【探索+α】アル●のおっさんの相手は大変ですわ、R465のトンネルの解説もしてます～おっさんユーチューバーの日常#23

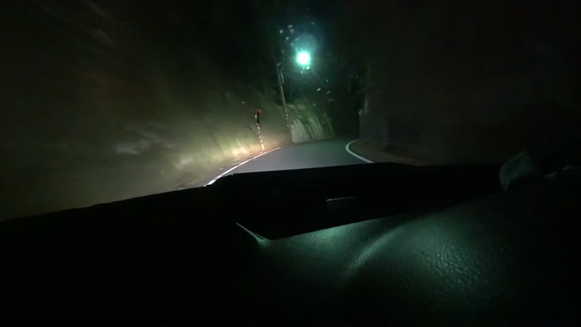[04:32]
うん、大丈夫だはい、こちらねこれが包森随道ですえーと、